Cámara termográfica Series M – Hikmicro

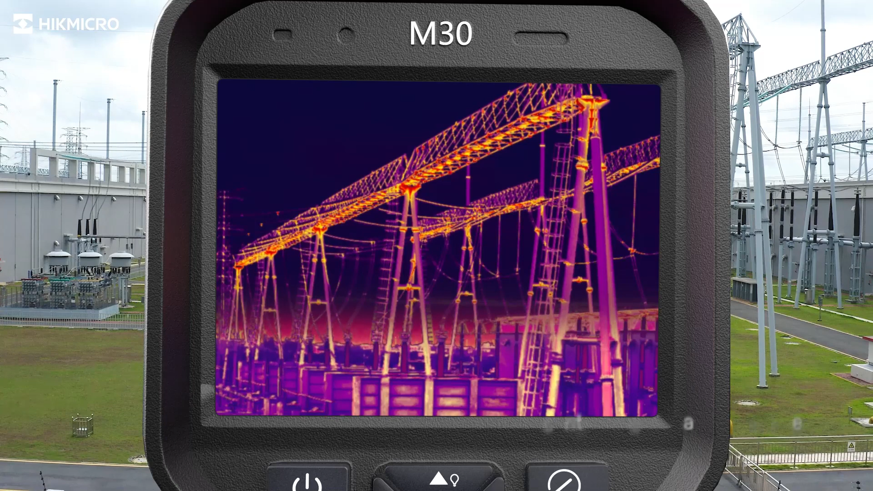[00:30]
micro m-series thermal imaging camera helps you find potential
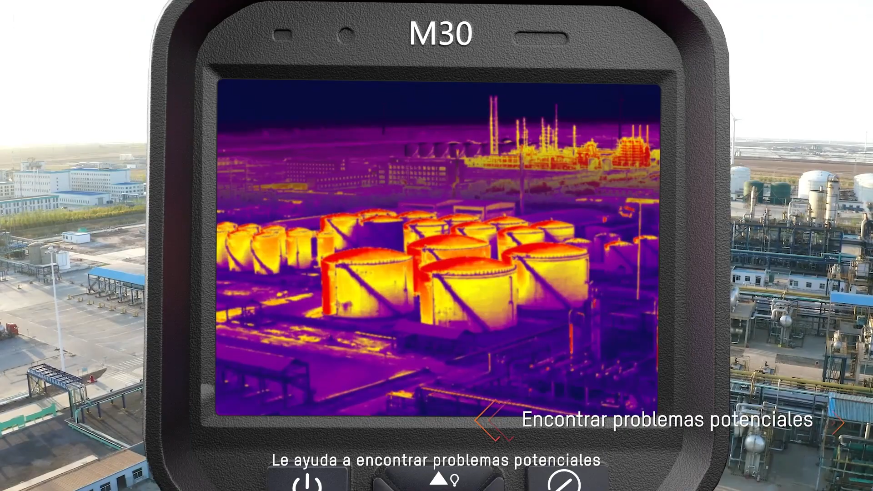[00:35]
issues
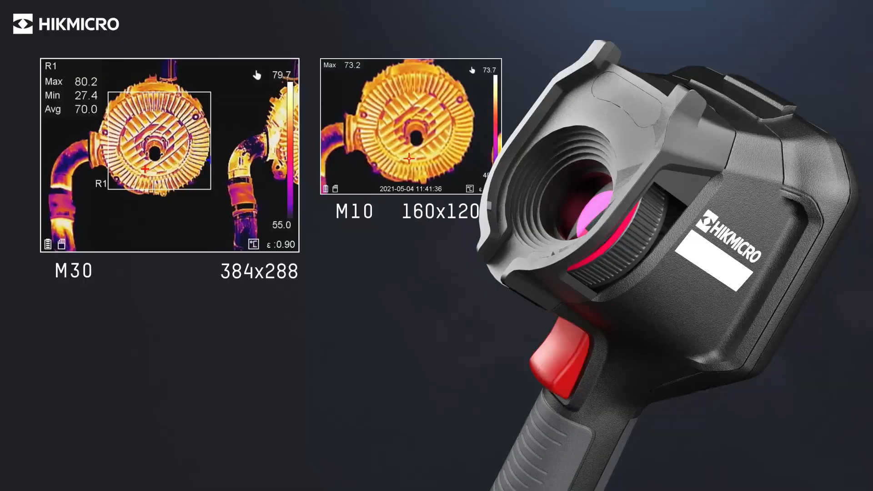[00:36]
a highly sensitive hike micro vanadium oxide detector provides a distinct thermal vision of the target
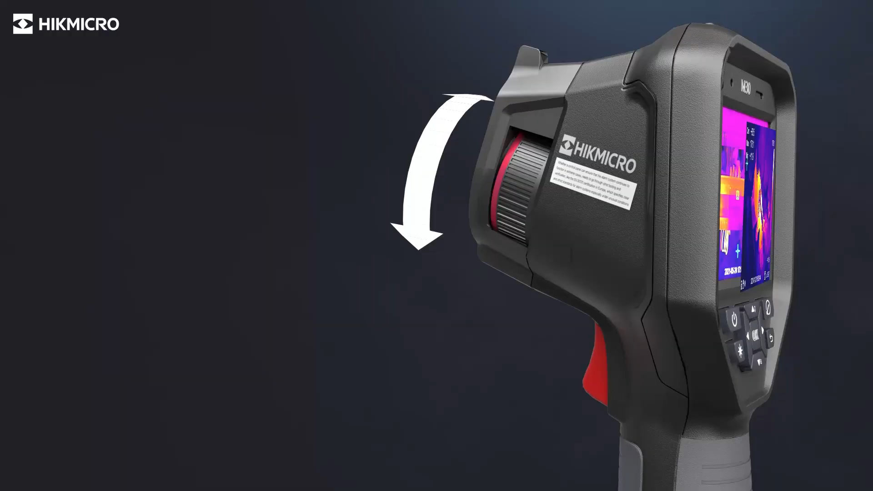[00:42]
adjusting the manual focus ring allows seeing
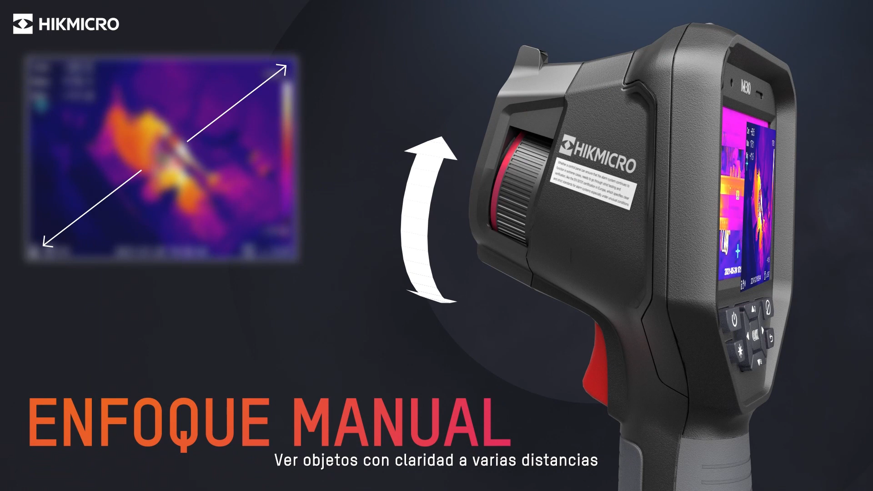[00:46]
objects clearly at various distances the
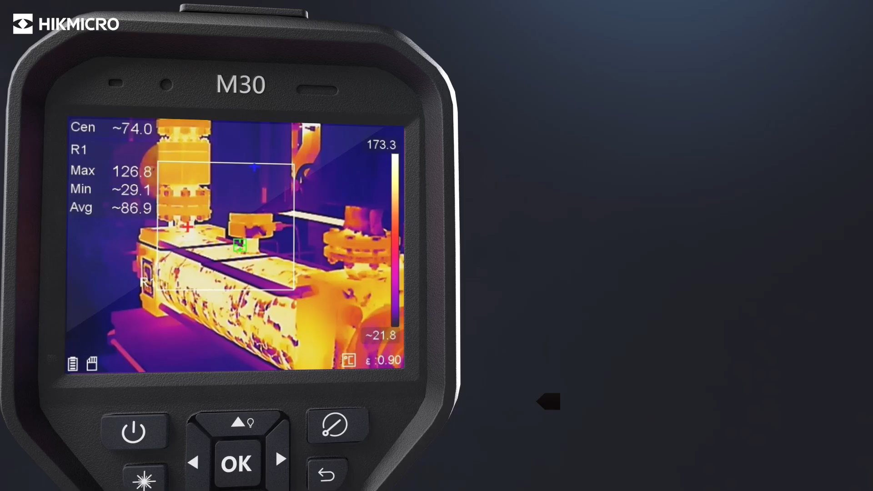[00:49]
camera automatically
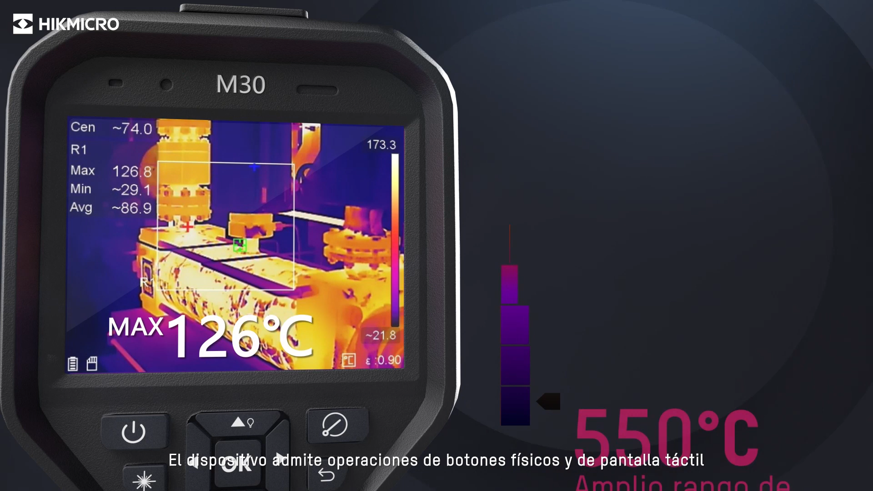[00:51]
changes temperature measurement range based on the detected temperature of the target
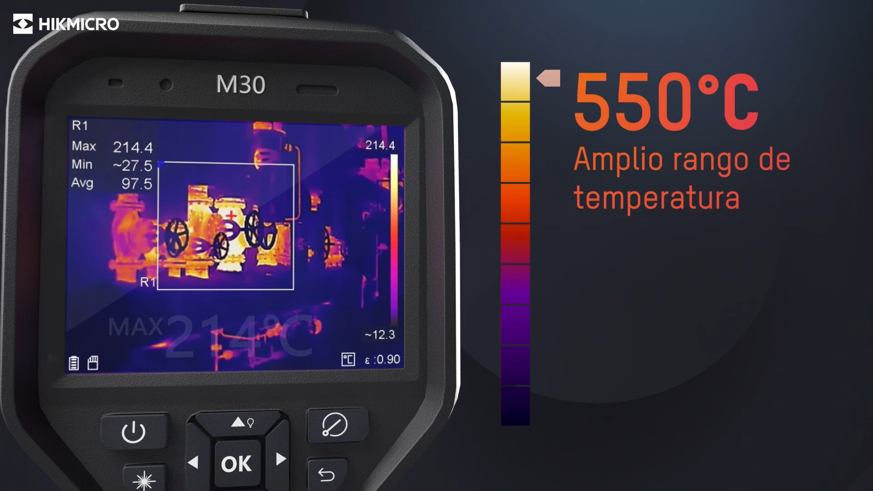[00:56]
On screen: max 214.4°C
the
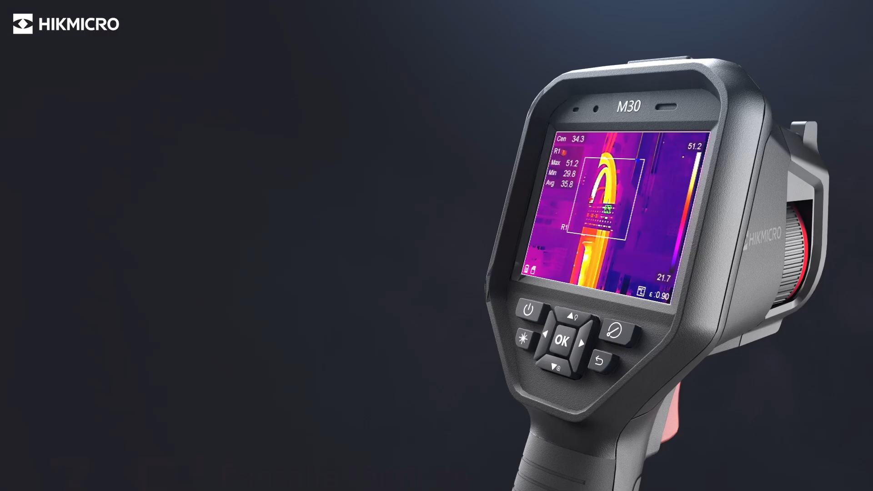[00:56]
device supports both touch screen and physical button operations
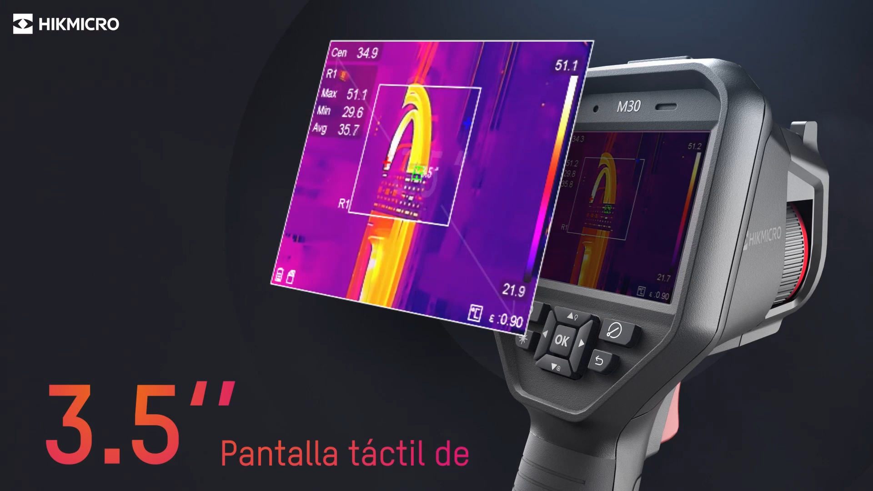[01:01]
25 Hertz delivers smooth videos and measurements while panning across scenes or
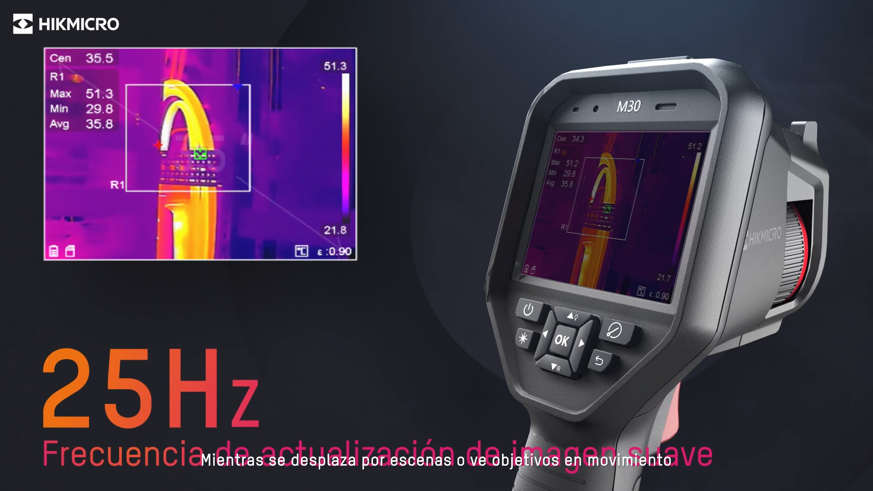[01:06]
viewing moving targets the
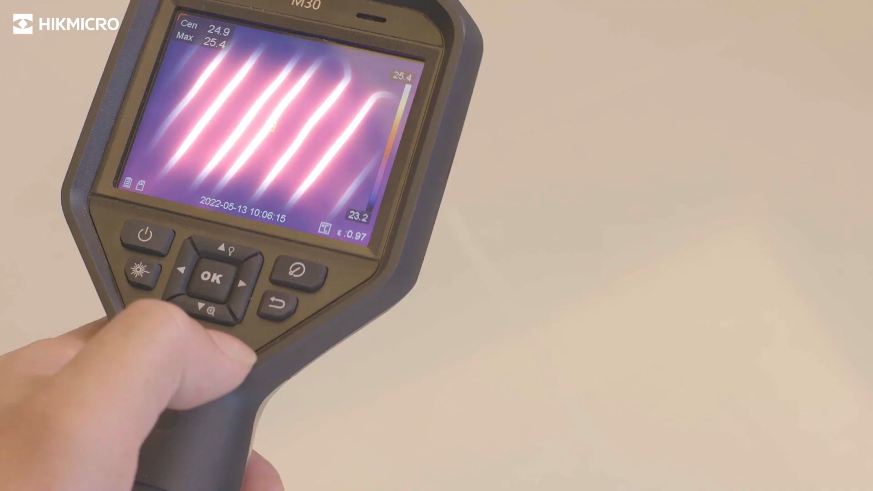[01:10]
laser pointer helps show
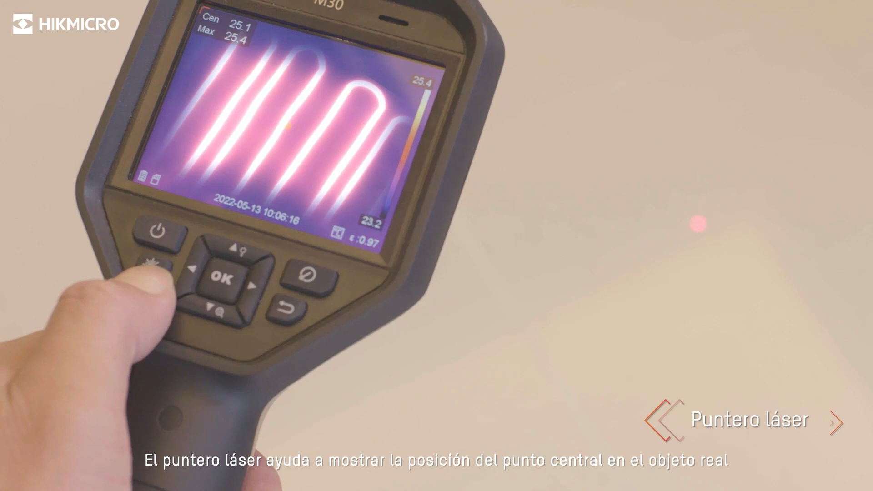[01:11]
the position of the center point on actual object seven
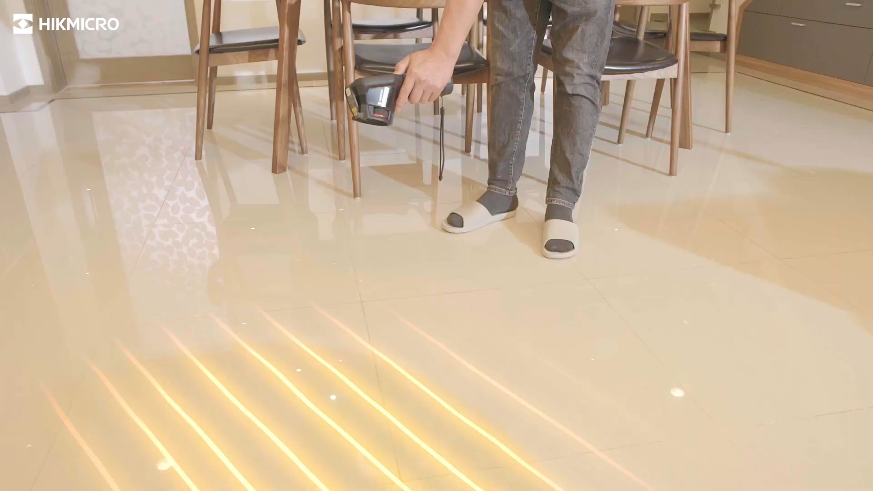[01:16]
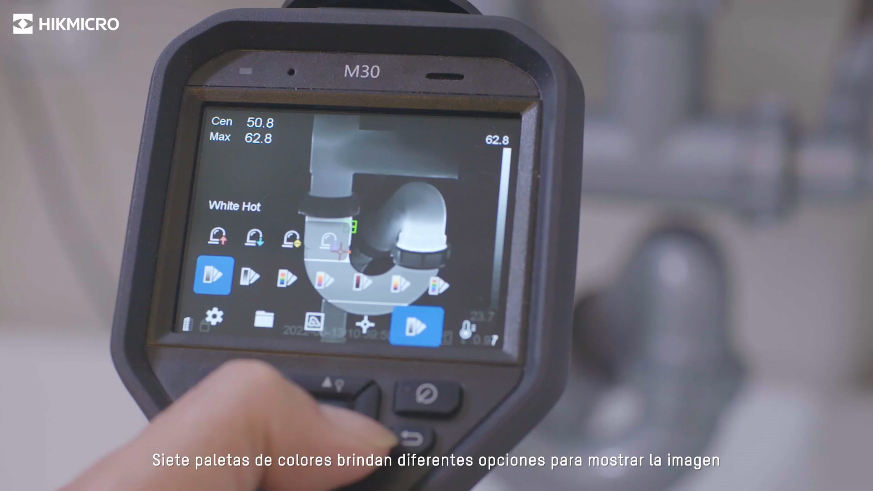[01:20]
color
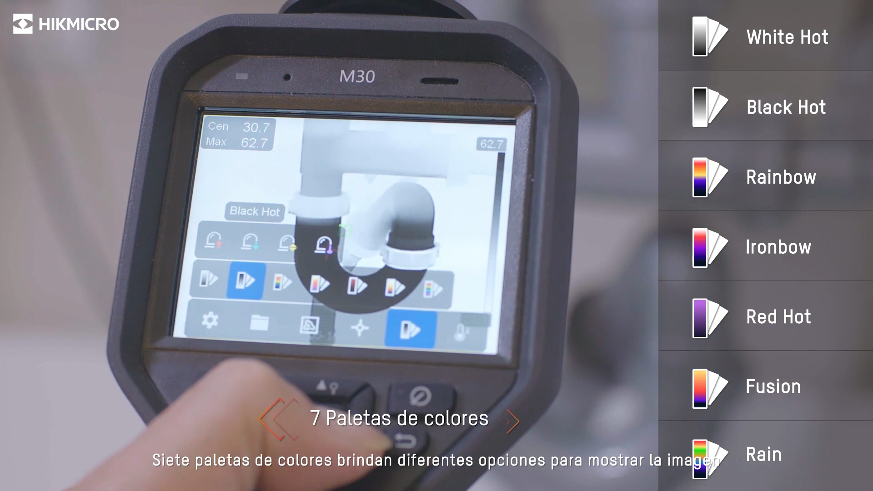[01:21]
palettes give different choices to display the image the
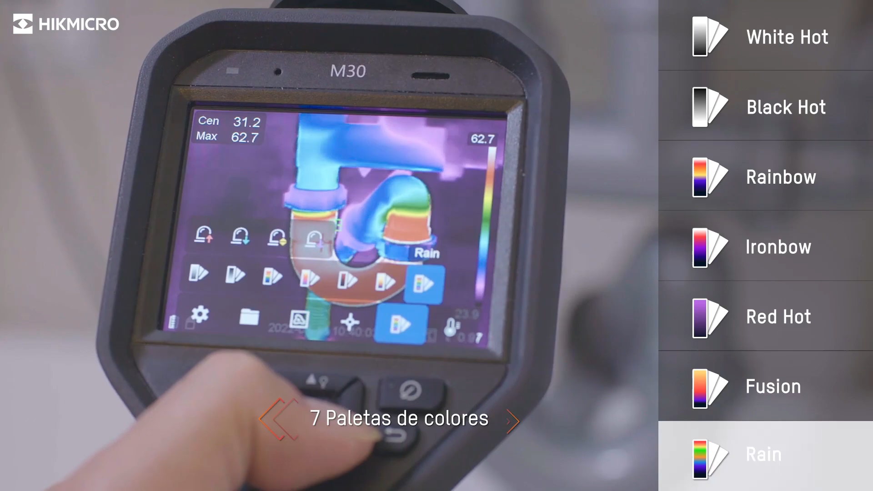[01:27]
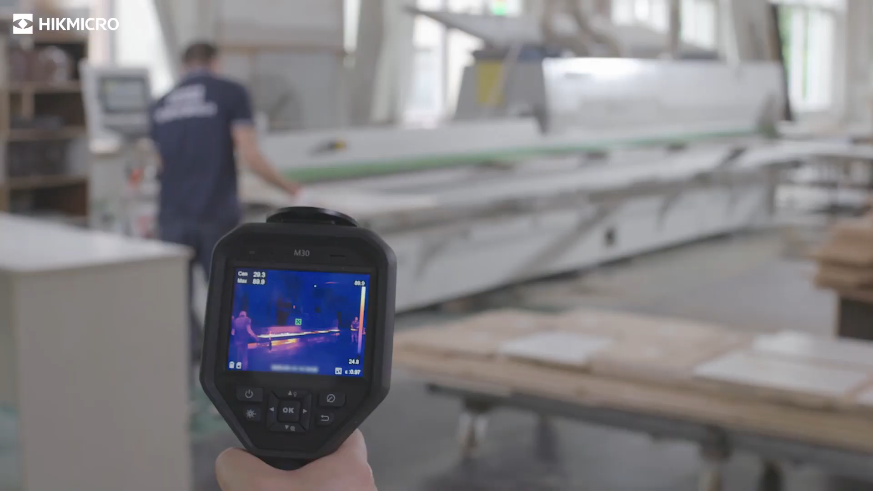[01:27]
built-in speaker gives the operator audio alert to high temperatures